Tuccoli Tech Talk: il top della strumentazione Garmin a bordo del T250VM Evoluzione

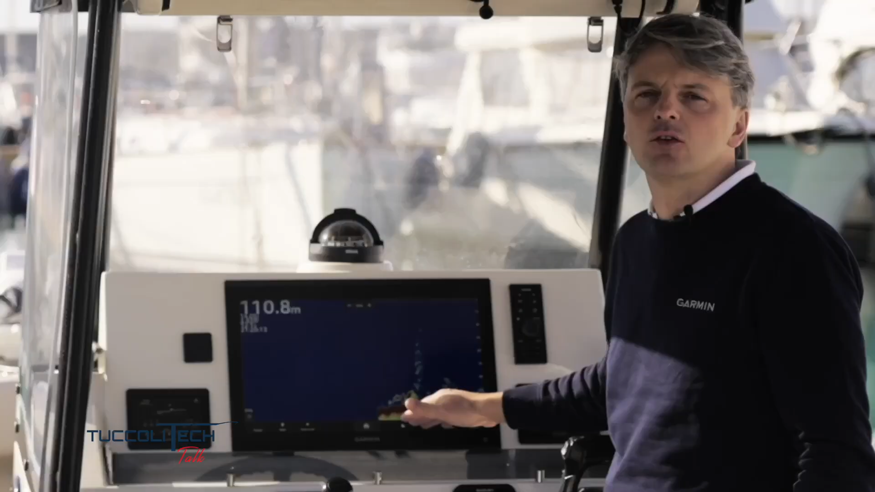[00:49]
On screen: depth 110.8 m
abbiamo installato il nostro modulo Black Box, un modulo ecoscandaglio GSD 28 da 3 kW dotato del massimo della tecnologia. Un prodotto appena presentato che permette di raggiungere il massimo delle prestazioni per quanto riguarda l'ecoscandaglio, qualsiasi sia la sonda che andate a installare.
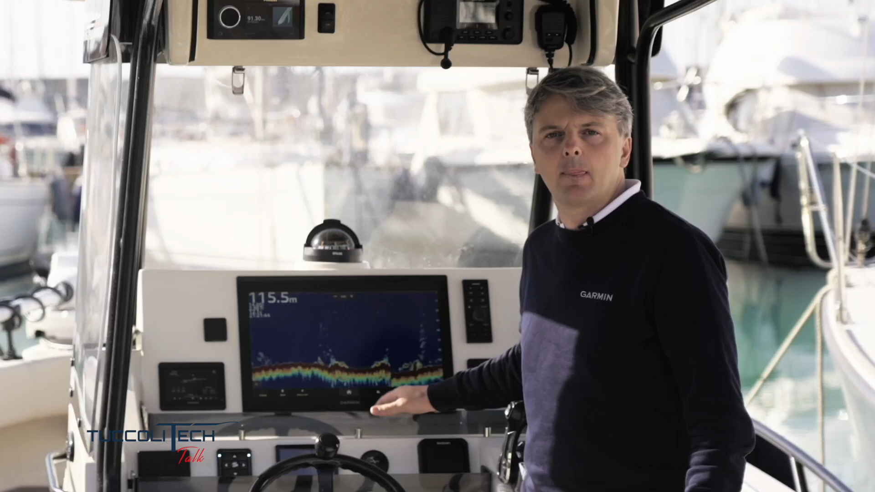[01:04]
On screen: depth 115.5 m
Grazie al modulo ecoscandaglio GSD 28 avrete la nuova funzione Rapid Return che permette di avere un ping, perciò un segnale che entra in acqua attraverso il moto ondoso,
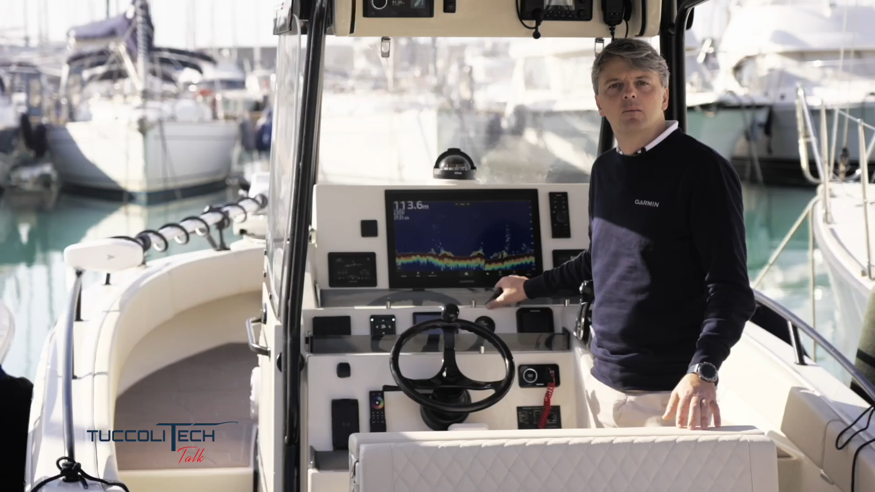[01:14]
On screen: depth 113.6 m
raggiunge il fondo e ritorna allo strumento, sei volte il più veloce e perciò più denso di informazioni della tecnologia precedente.
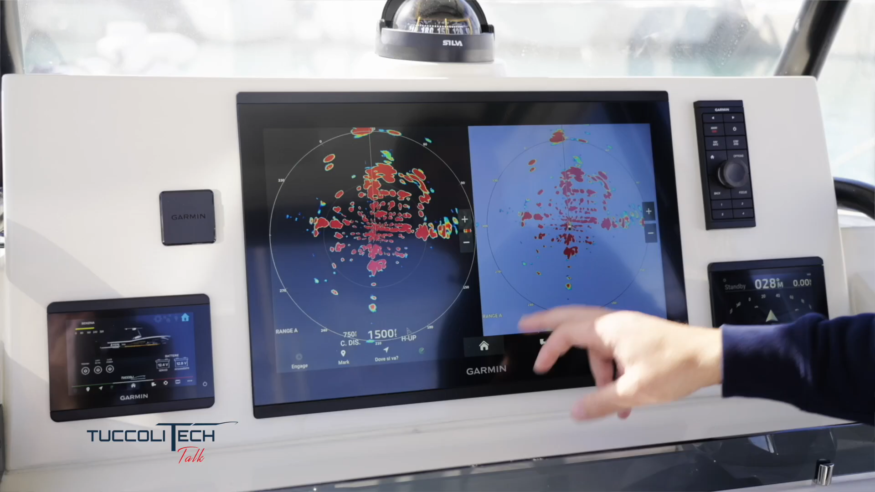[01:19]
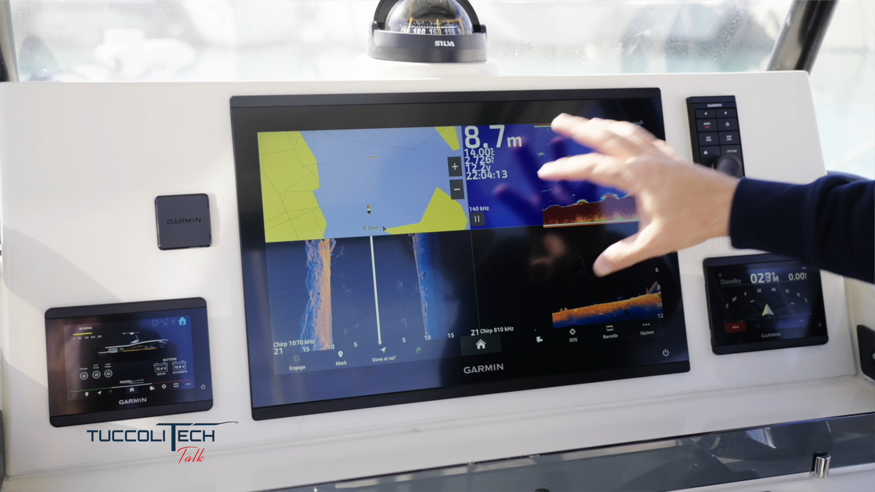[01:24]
On screen: depth 8.7 m
Questo ha tutto vantaggio delle informazioni visualizzabili sul display, sul ciotro. Tecnologia CIRP tradizionale, Clear View, Side View, ma non solo. A bordo abbiamo installato il nuovo trasduttore e tecnologia
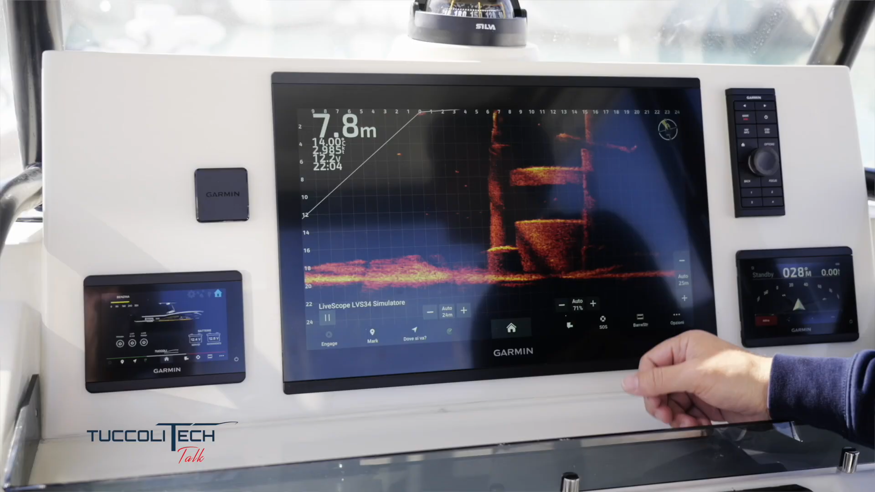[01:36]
On screen: depth 7.8 m
Lyscope XR di Panoptix per avere immagini in tempo reale delle strutture,
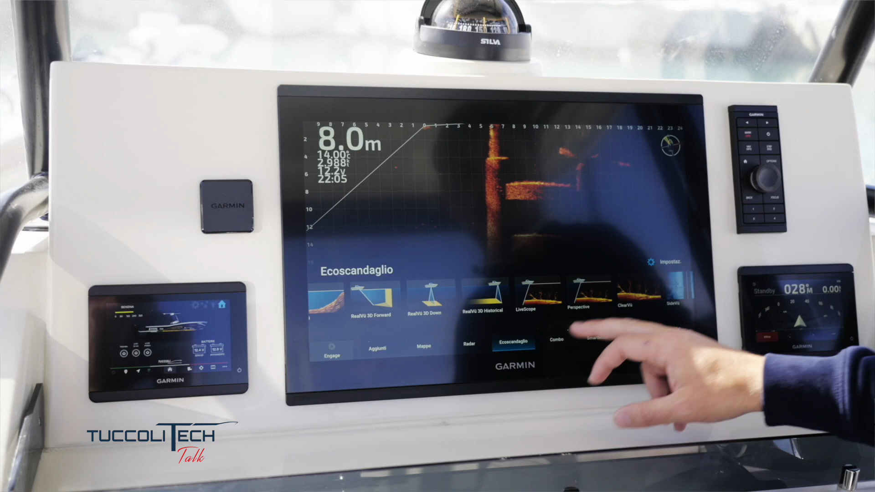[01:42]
On screen: depth 8.0 m
ma soprattutto dei pesci, davanti, a fianco, tutto attorno all'embarcazione, così da capire i veri movimenti, come si comportano,